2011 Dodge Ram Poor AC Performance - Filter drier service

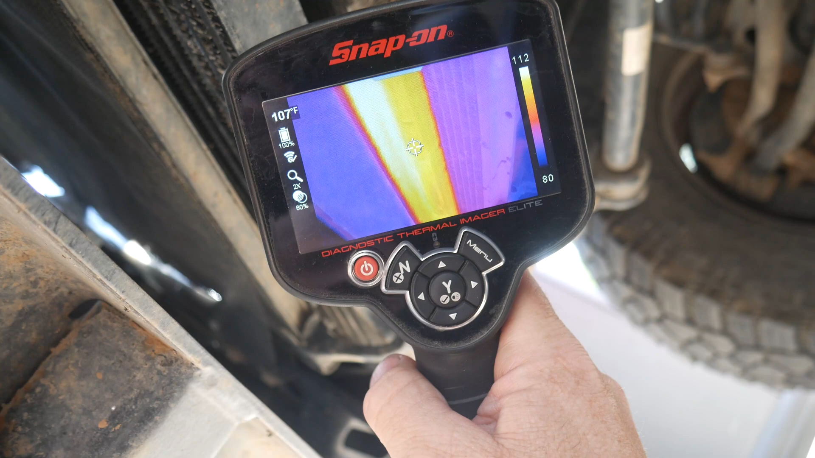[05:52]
On screen: spot 107°F
So let me grab my thermal imager and we're just going to take a look and see if we can see a drastic temperature change. Now I just took a couple of snapshots with a thermal imager. Here we can see the lower portion of the AC condenser. Now the hottest part of my screen was 119. The coldest spot was 60. This condenser should never be 60 degrees while the air conditioning is running. And if we look just to the right of my crosshair, that is where the bottom of the filter dryer is. That's where our largest temperature change takes place. Now the hotspot in the top left could be the transmission cooler.
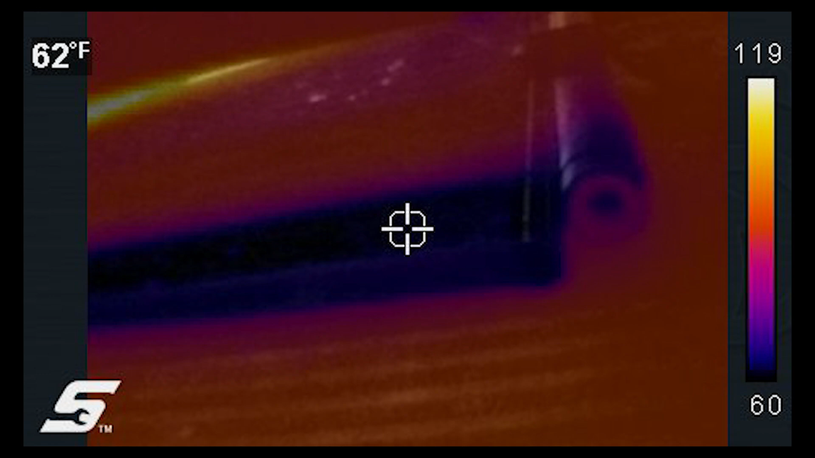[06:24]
On screen: spot 62°F
Um, it's kind of hard to tell in this picture and I was unable to get a really good shot at this. Now here's a slightly different angle. A little bit closer. I'm not getting that upper section. So the condenser is a parallel flow design, which means it normally uses, you know, six to ten rows and it's going to go back and forth across the vehicle with that refrigerant cooling it down. Now we can see that there's a section of the condenser fins that are quite a bit higher right above where I'm pointing.
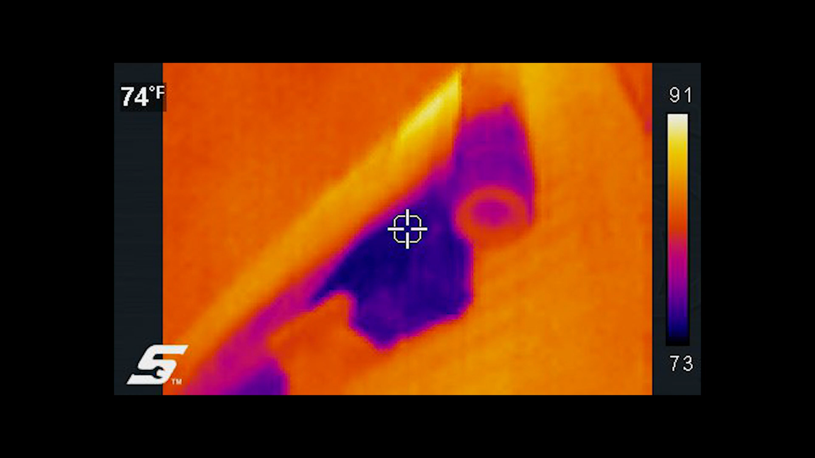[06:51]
On screen: spot 74°F
Um, we can see that, that bright orange or yellow and it was 91 degrees right there. And then directly below that, the row below that we were down to 73 degrees.
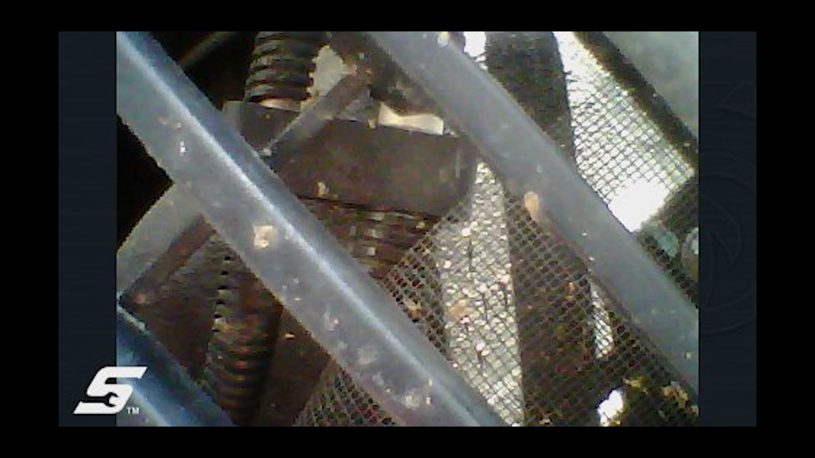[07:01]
Now here's a picture through the grill of the inlet and the outlet of the AC condenser. Now the smaller line is going to be the outlet. The larger line is going to be our inlet. And as we transition to the color, we can see how much hotter the inlet is.
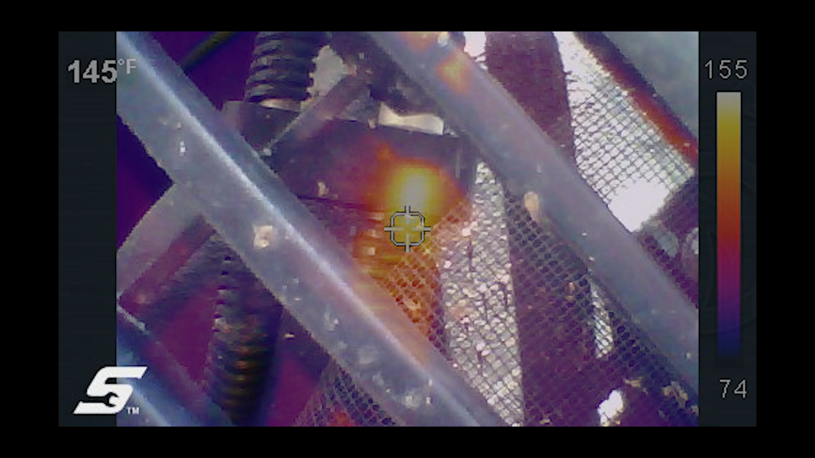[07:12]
On screen: spot 145°F
The inlet's currently 155 degrees in this picture and the outlet is 74 degrees. Now I'm going to take away the picture and we're just going to go full thermal.
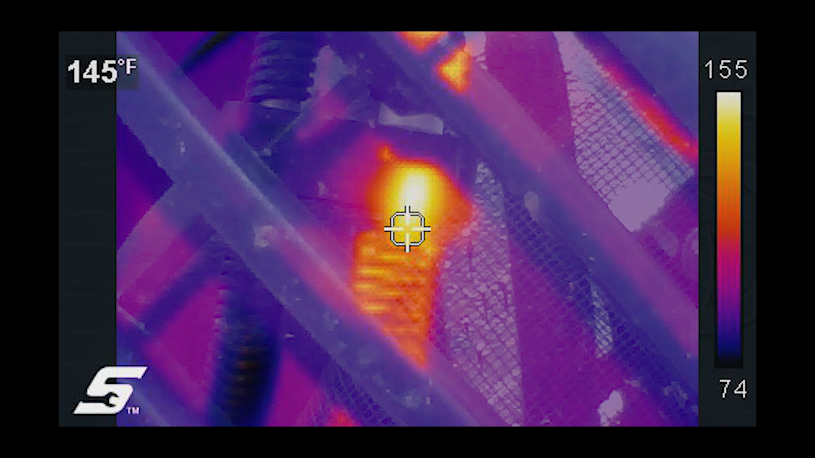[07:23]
On screen: spot 145°F
You'll be able to see the bright spot right in the center of the screen where that 155 degrees is on our inlet. Down to the left is the coldest portion of the screen and that's 74 degrees and that's on our outlet of the condenser.
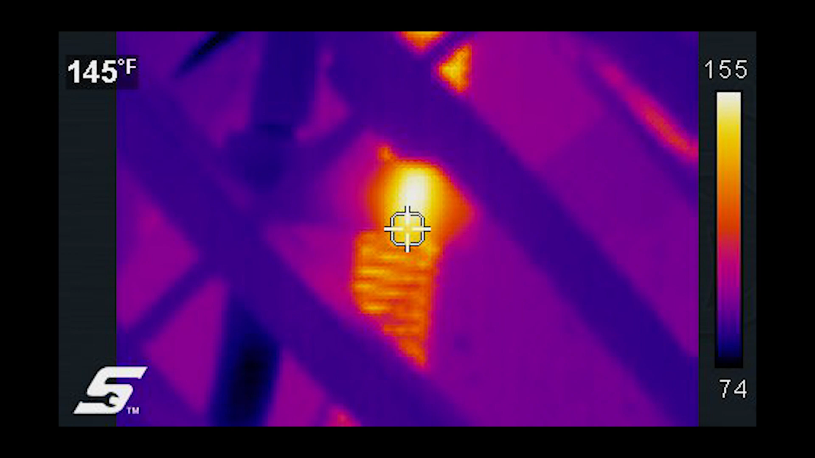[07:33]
On screen: spot 145°F
Now we should see a slight difference, but nowhere near this much. So this is definitely going to have an issue of restriction in the condenser.